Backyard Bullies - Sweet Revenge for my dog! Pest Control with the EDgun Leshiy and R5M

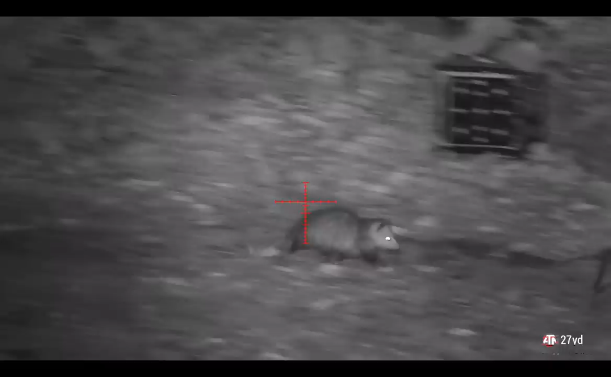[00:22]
I usually leave possums alone. They're generally harmless and have a huge plus, at least for me. They eat the rats that I shoot and I can't find, especially those ones that get buried in the rocks over there. They also eat ticks, so again, another plus. But all of a sudden, though, we have at least one, maybe two, really, really big and overly aggressive possums. They got on the backyard bully list when my wife had to rescue Piper from a courtyard standoff the other night.
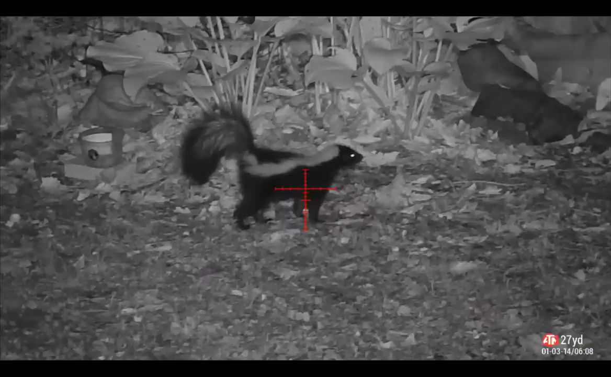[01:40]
It was her prize from what must have been just an epic battle. Unfortunately,
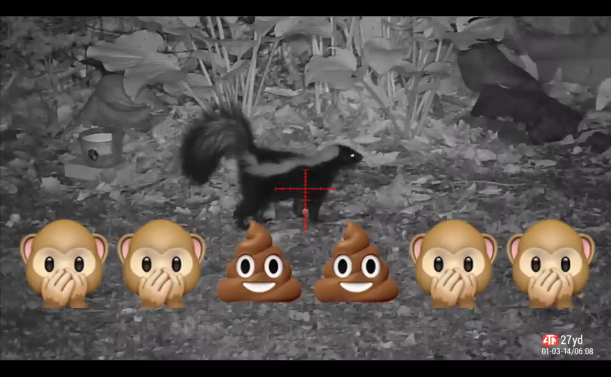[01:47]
that prize came with a major price for her and her parents at what I remember was like 2 in the morning. It was brutal.
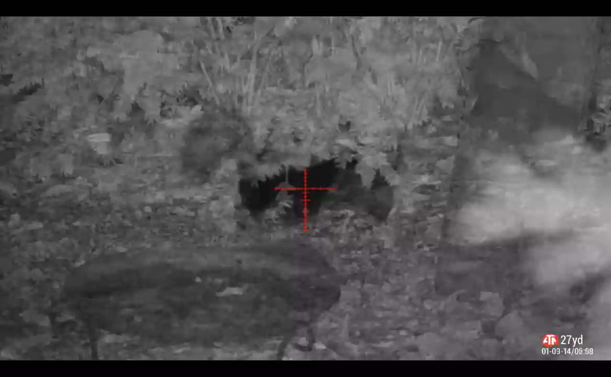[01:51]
Anyways, we have a major overpopulation of skunks.
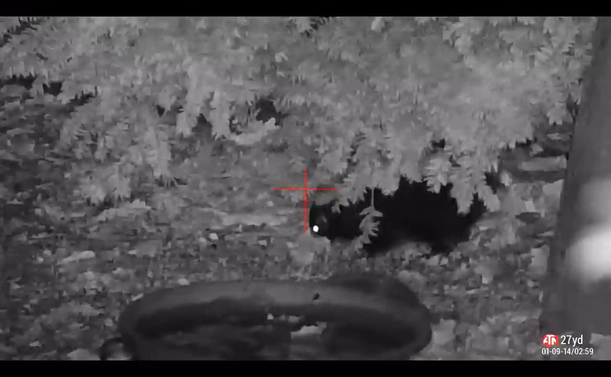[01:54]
And when I see one in mine or my neighbor's yard, it's go time. In the ranking of backyard bullies, however, the skunk is like that crazy kid who bullied with subtle fear, not actual physical force. You can actually see that in full display here as this raccoon,
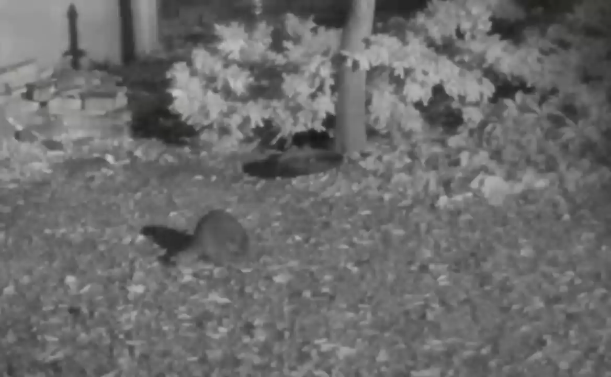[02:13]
a high ranking backyard bully, is on high alert and gives this skunk plenty of space to nibble on the fallen bird seed. I've taken skunks with the Leshy in low power without any issue, but this one gets the R5M, shooting 34 grain JSB MK2s at about 615 feet per second, so roughly 28 foot pounds.
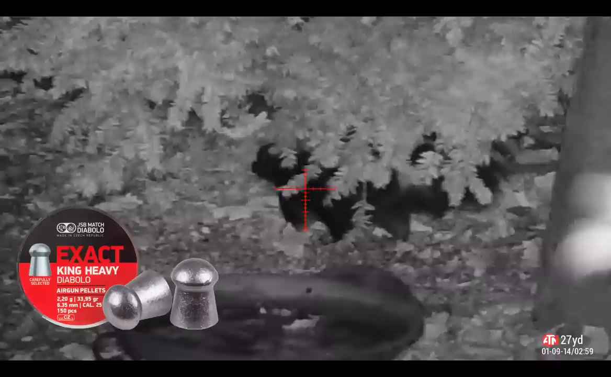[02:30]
This shot is a perfect heart-long shot, and it anchors it. I chamber another one here, as you may have heard, just in case, but I don't use it.
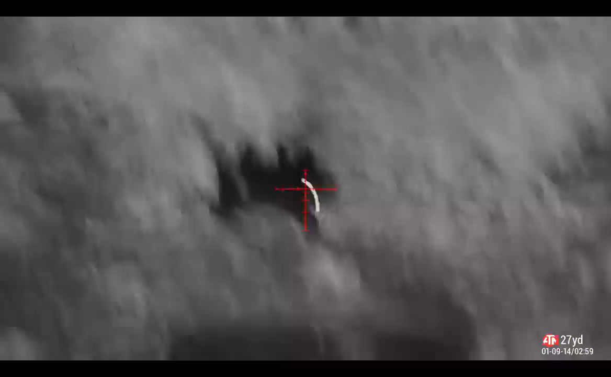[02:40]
A shot of vitals results in none or very little spray. This one had absolutely zero. Let's watch that shot again in slow motion. While I'm watching here to make sure all's good with that second one chambered, look what happens next. This giant backyard bully just walks right over the top of it. Zero respect. This raccoon is huge.
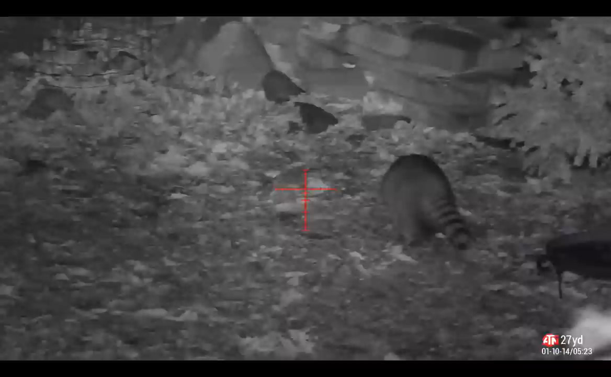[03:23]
I've had to chase this guy out of the yard, putting warning shots in front of him multiple times over the summer, just over and over again. This thing just would never stop going away. The kids even came inside running one day, telling me that a big raccoon was hissing at him. It's time for this bully to get it. So I was actually taking a shower, and I heard a notification pop up on my phone from one of the cameras outside, and it had detected some movement. Sure enough, a big old backyard bully raccoon. I grabbed the R5 with a mag full of 34 grain pellets and walked out onto my balcony,
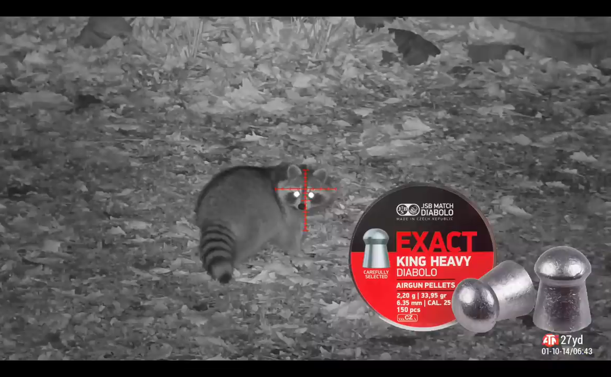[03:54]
and here's how it went down. That 34 grain pellet just smoked that raccoon right between the eyes.
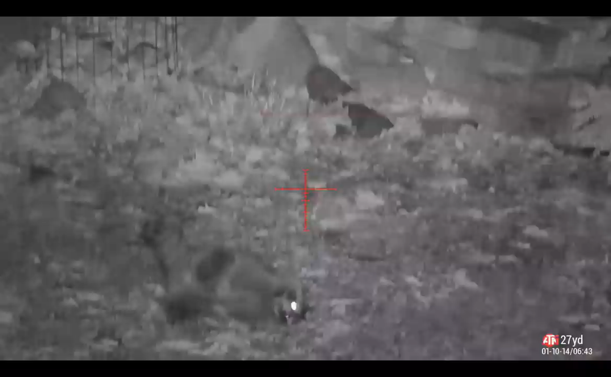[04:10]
Let's watch that shot in slow motion again. You can see in slow motion, I was just off-center. I had a slight holdover on that shot, but it was just off-center, and it entered just basically directly between the eyes. So 28 foot-pounds, that 34 grain pellet is plenty, and it just knocks this raccoon down. I don't shoot a ton of raccoons, so that second shot was definitely me being overly cautious and probably a noob move, but you know what?